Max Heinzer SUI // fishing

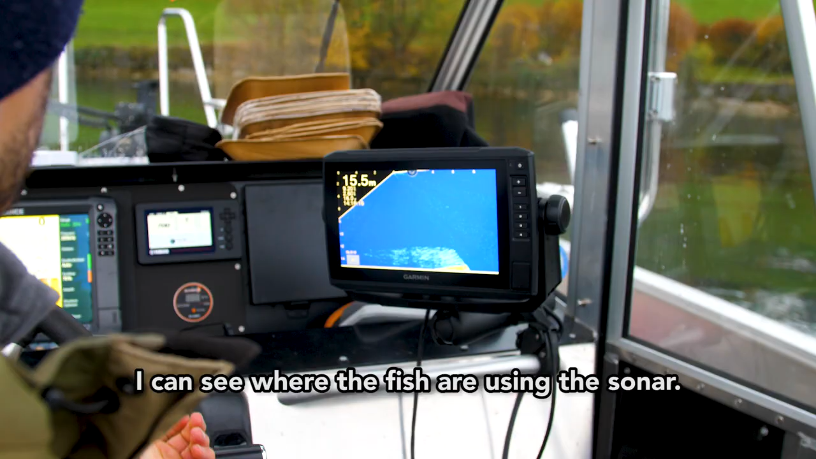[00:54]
On screen: depth 15.5 m
Wenn ich einen Hecht auf dem Echelot sehe.
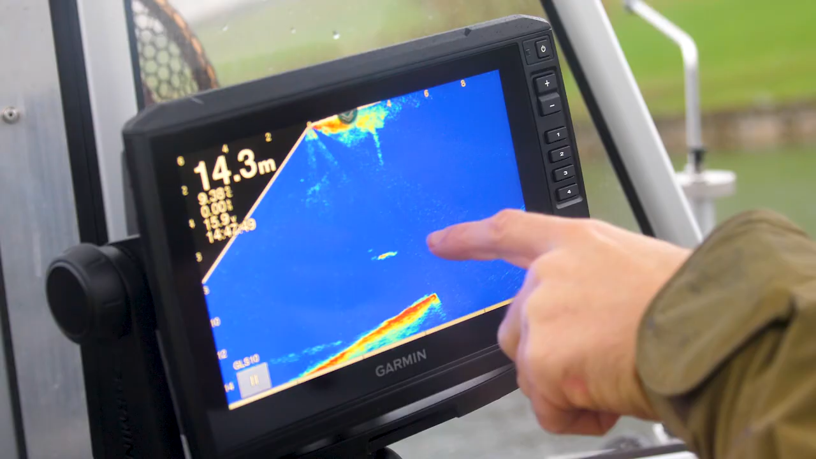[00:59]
On screen: depth 14.3 m
Hier sieht man jetzt meinen Köder.
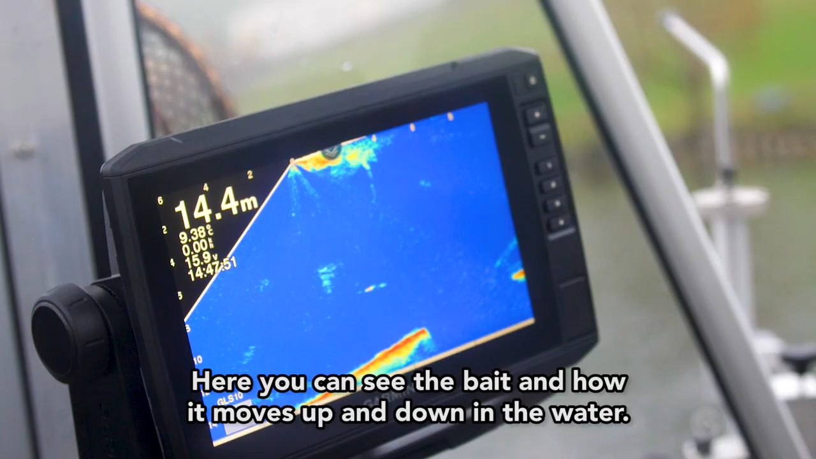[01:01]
On screen: depth 14.4 m
Wie er auf und ab springt.